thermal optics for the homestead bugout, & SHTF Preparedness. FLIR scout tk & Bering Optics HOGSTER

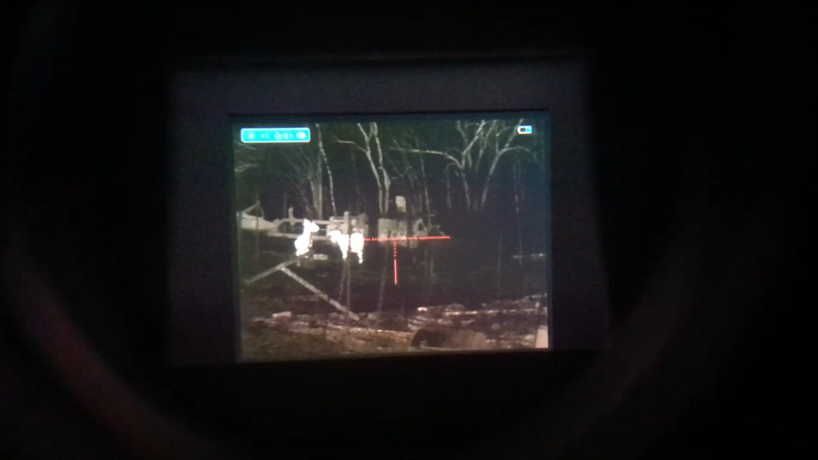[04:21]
mean you can see them kind of playing fighting whatever so at least this is working a lot better this is the more expensive night vision I'm gonna try
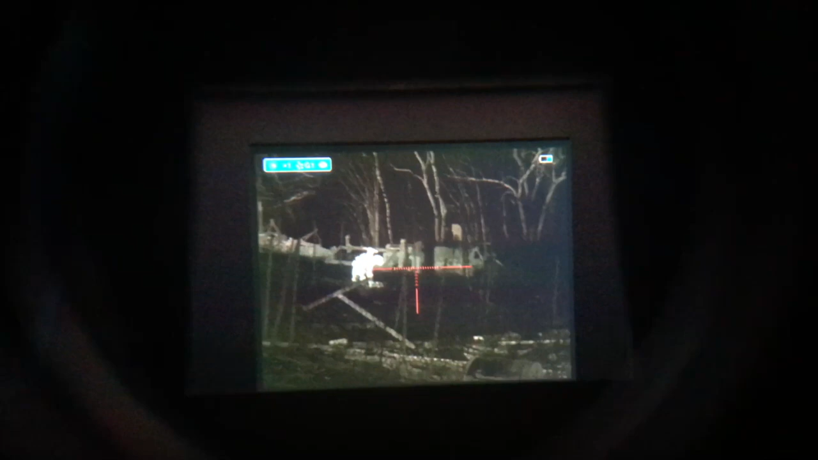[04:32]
again and see if I can use the cheaper one give you the same advantage point from right here this is the cheaper one I mean you could see they're moving around
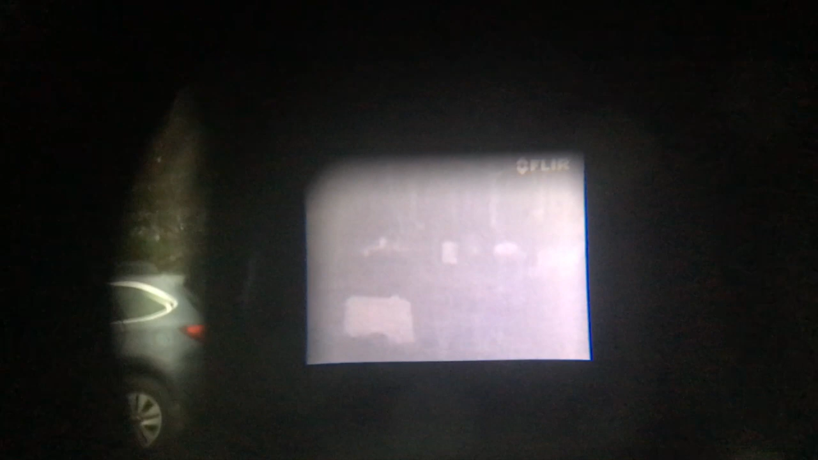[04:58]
you can see movement it's just nowhere near as good as you can see right now this is the